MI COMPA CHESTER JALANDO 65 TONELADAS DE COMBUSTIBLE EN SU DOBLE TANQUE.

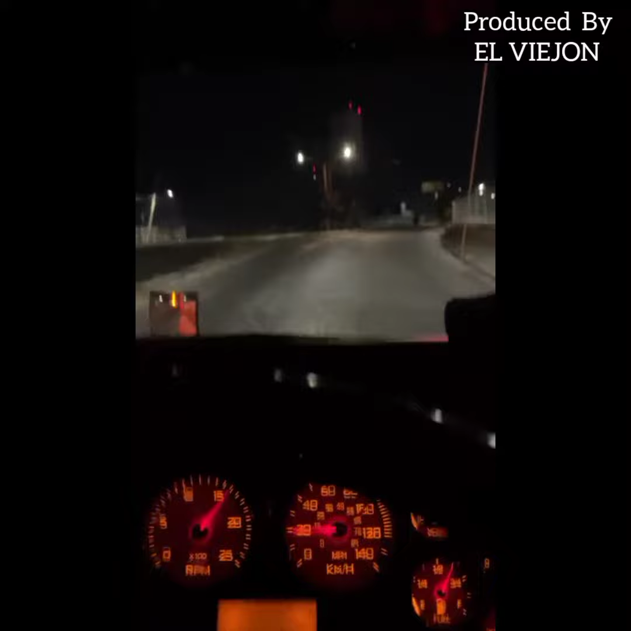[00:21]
la pinche trepa que trepa viejón Jajaja Bueno vamos para la pinche bajadona Pues ya bendito Dios ya salimos de Agüita Que ahí vamos viejón